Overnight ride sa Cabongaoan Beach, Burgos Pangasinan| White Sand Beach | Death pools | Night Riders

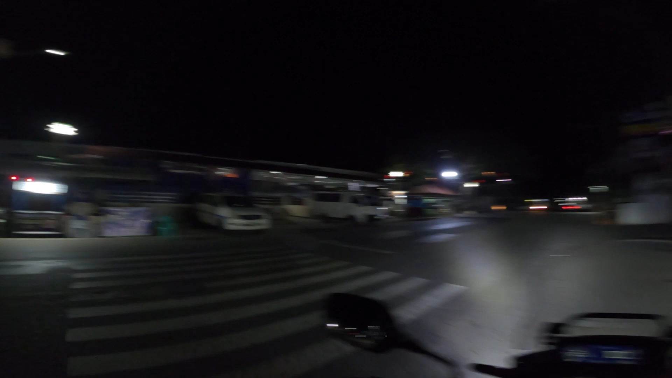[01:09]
At alam niyo ba, hindi naging madali ang aming paglalakbay sa
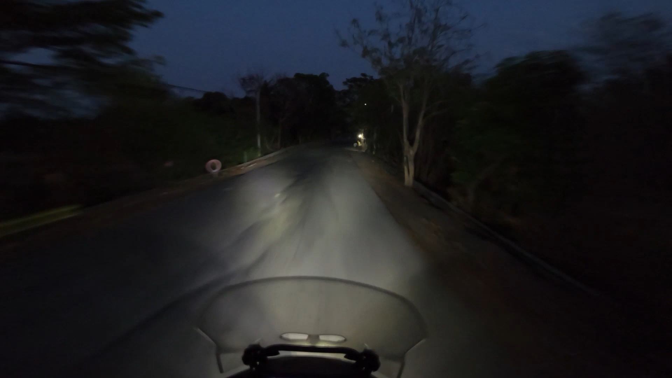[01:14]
gitna ng kadiliman kasabay ng mga hindi inaasahang pangyayari.
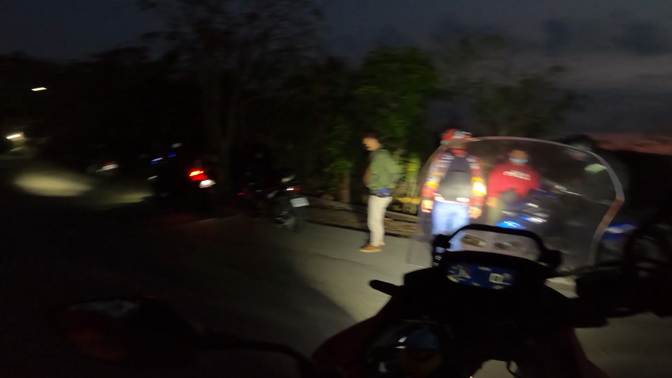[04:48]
Shit, sabi ko na ako eh.
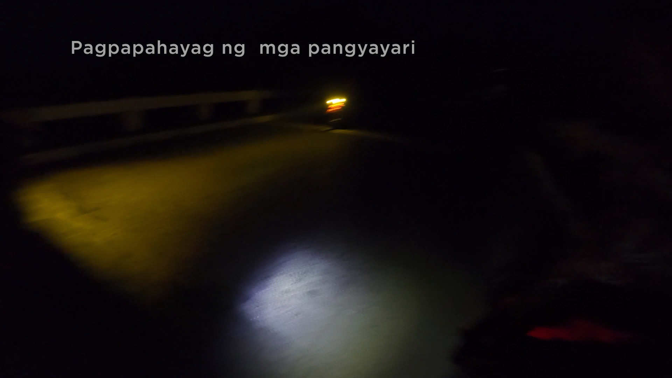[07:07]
Ako, dito ako. Dito mismo ako, mga kaibigan, lumipad yung motor na gano'n.
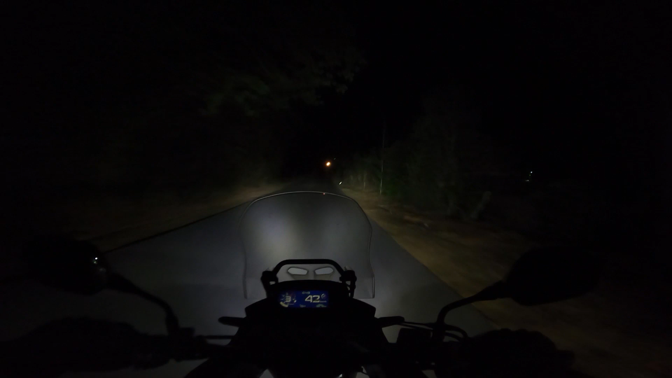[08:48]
Ngayon magbabagal lang kami kasi nagkaroon ng ano eh, masamang signal.
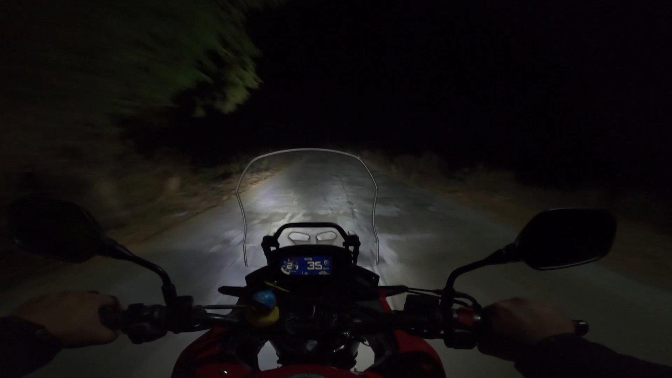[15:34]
Okay, mga kaibigan. Nasa Kabuwangan na tayo. Meron pa rin registration na 20. Uy. World 3. Ito, nakakatakot yung mga dinaanan namin kanina. Hindi ko na lang na-vlog kasi lowbat ako. Sobrang dilim dito.